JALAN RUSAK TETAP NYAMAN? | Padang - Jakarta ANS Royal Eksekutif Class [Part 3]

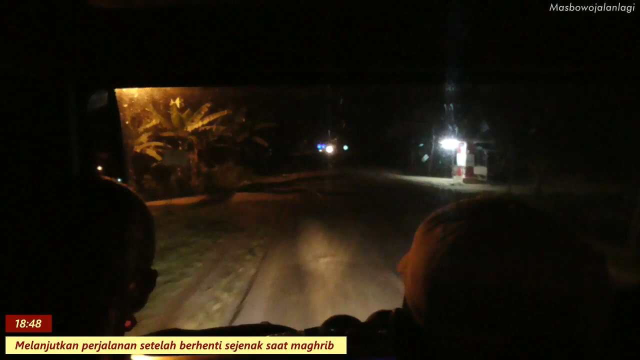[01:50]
Tadi selesai maghriban, berhenti untuk maghriban, kita melanjutkan perjalanan. Nah, ini adalah jalanan penghubung antara Muara Bungo dengan Jambi.
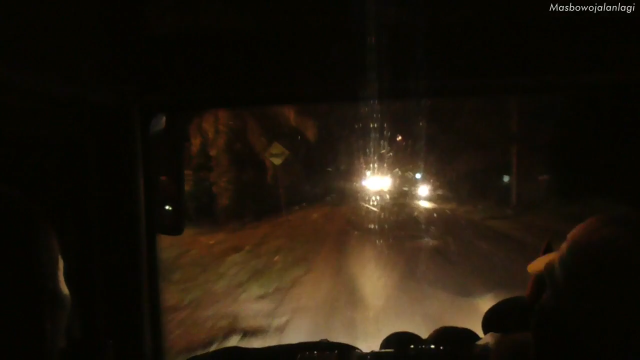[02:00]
Lintas tengah dengan lintas timur. Ini jalanan yang kemarin waktu naik NPM itu lewat sini masih terang ya, karena siang hari kebetulan bisnya telat. Jalanannya tidak lebar, hanya 1-2 titik yang lebar. Terus hutan-hutan, kebun-kebun, jurang, lika-liku yang nggak ada habisnya, semacam-macam lah.
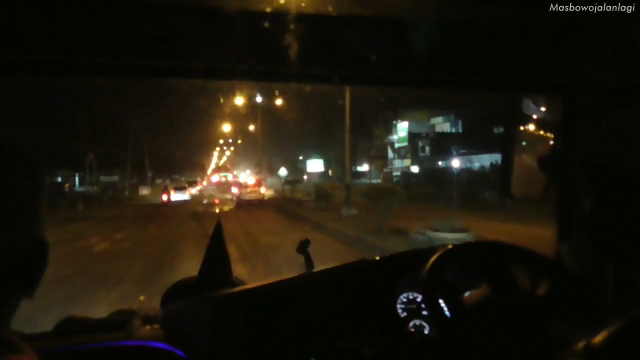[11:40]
Saya nggak tahu ini apakah ini kota kabupatennya atau kota kecamatan, karena ya emang tidak besar. Tapi lihat jalannya, iya sih 4 lajur. tapi rusak parah. Apalagi yang ini, yang sisi yang searah dengan kita ya. Kalau yang berlawanan kemarin saya nggak terlalu memperhatikan waktu berangkat.
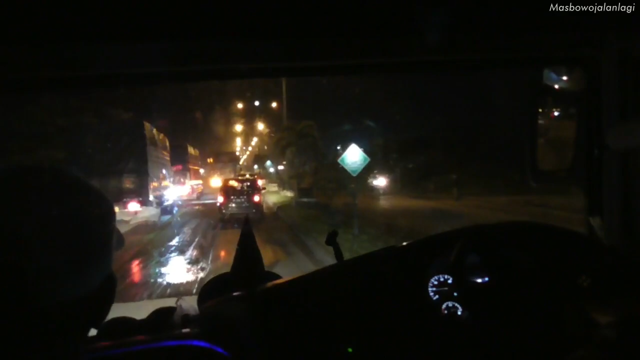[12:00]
Tapi ini yang searah dengan kita rusak parah, ngantri semua. Ini paling lama ini, makan waktu lama untuk melewati jalan ini.
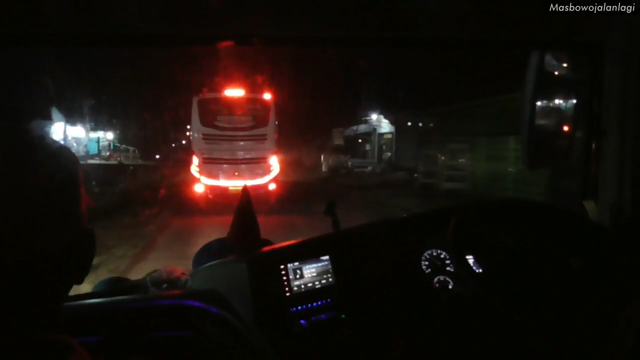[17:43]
Nah, ini kita bertemu dengan salah satu armada dari Transport Express Group. Ini kalau nggak salah startnya itu Transport Express di mana ya? Di Lubuk Basung ya, Lubuk Basung atau Lubuk Alung gitu ya. Nah, ini tujuannya tentu ke Jabodetabek, Bandung, dan ada juga yang ke Sukabumi. Ini jalurnya menarik ini. Kapan-kapan boleh dicoba juga ini ya. Harus dicoba. Next time, semoga ada kesempatan untuk mencoba Transport Express Group.
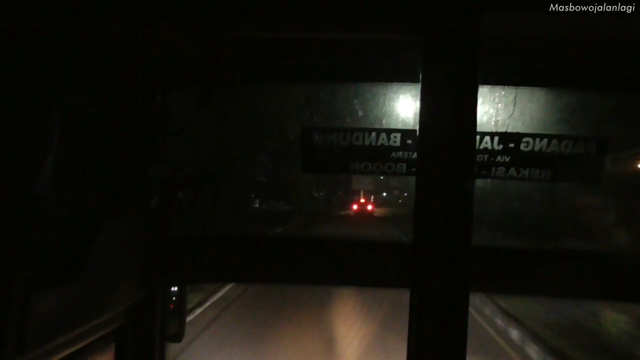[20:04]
kita ke kanan, langsung ke Tempino. Dan kita mulai melewati jalan yang nggak kalah rusaknya dengan yang tadi.
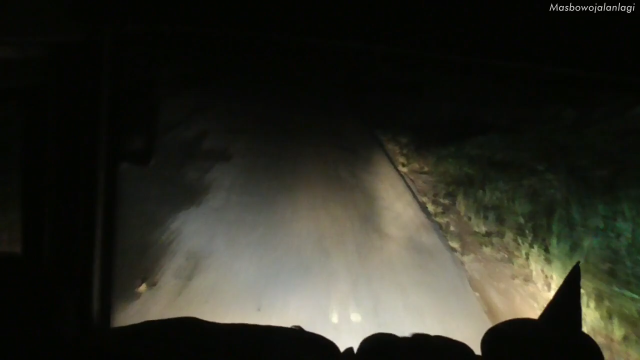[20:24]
Di sini bisnya tidak pakai suspensi udara, otomatis tidak seempuk bis yang menggunakan suspensi udara.
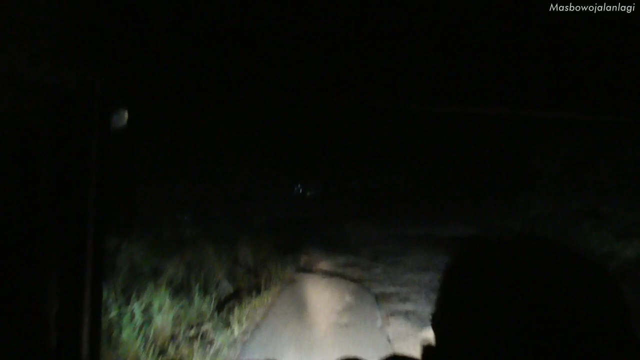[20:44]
Tapi dengan bodi kokoh, ini saya bukan iklan ya, dari Morodadi Prima yang memang terkenal bahannya itu tebel, berat, dan kokoh. Ini bisnya jadi stabil, jadi goyangannya mantep, nggak banyak getaran-getaran di bodinya gitu loh.
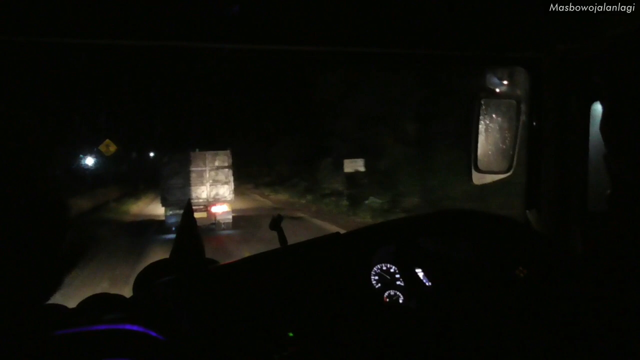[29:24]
Nah, udah di sini saya udah mulai ngantuk. Jadi ya enggak bisa janji bisa ngerekam lama di sini. Tapi ternyata ada satu hal yang menarik. Tiba-tiba ANS Royal Class dengan julukan Tanabe nyalip. Nah, itu udah di depan. Tadi pas kesalip enggak kerekam itu, tahu-tahu udah di depan.
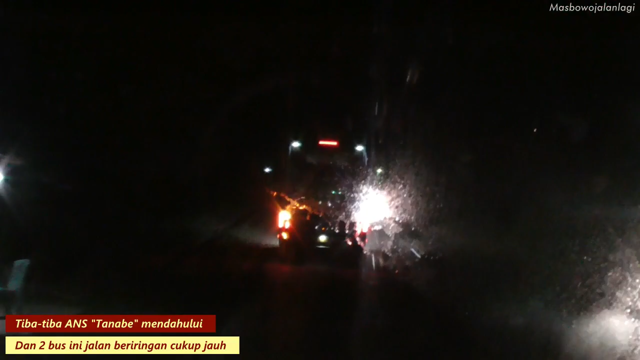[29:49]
Terus kita akhirnya dua bis ini bergoyang bersama, menari bersama di jalan lintas timur. Videonya yang lebih panjang untuk spesial khusus mereka menari-nari berdua ini ada sendiri. Linknya bisa diklik di atas atau di deskripsi di bawah.